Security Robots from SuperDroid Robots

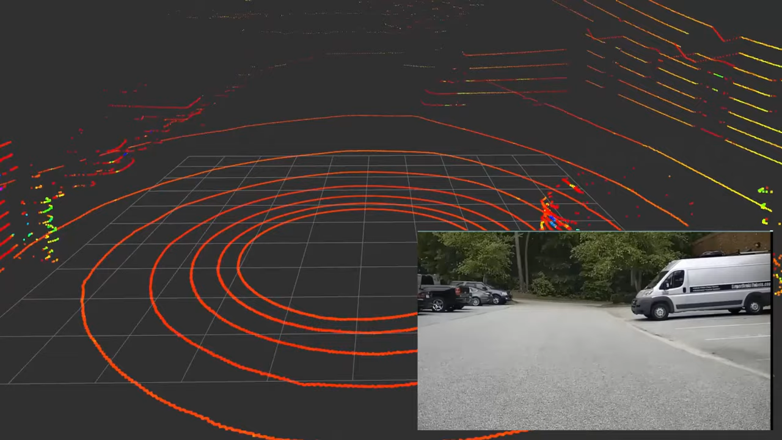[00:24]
A powerful suite of sensors allow the robot to detect and react to obstacles as it patrols.
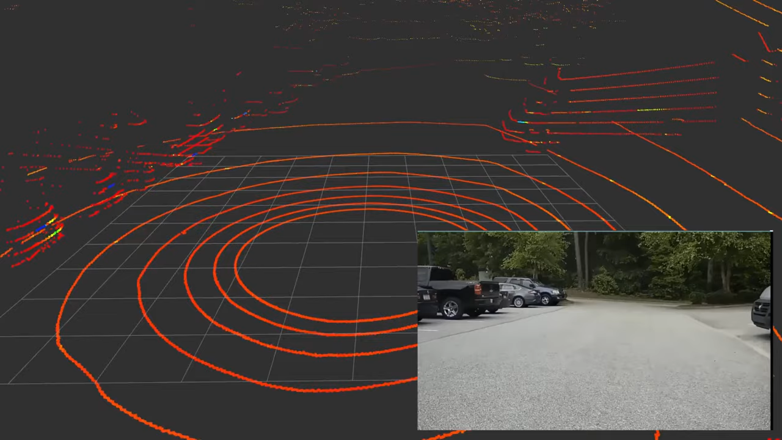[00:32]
Precision GPS systems allow you to program a series of waypoints to patrol and monitor. Utilizing neural networks and vision recognition systems,